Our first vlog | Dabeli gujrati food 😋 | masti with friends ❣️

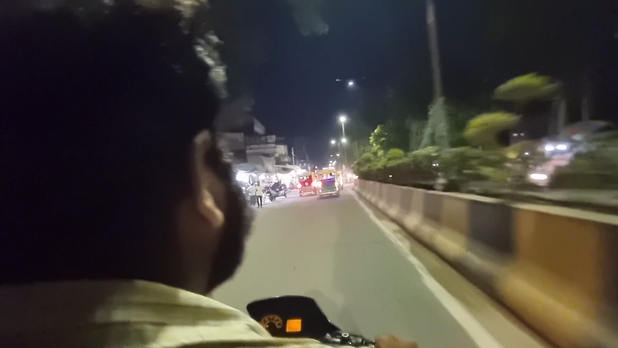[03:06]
ये हमारा पोर्श रोड भाई ने टेम्पो में तो ऐसे लाइट लगाई हुई अंदर, टोक्यो ड्रिफ्ट चल रही हो इसकी।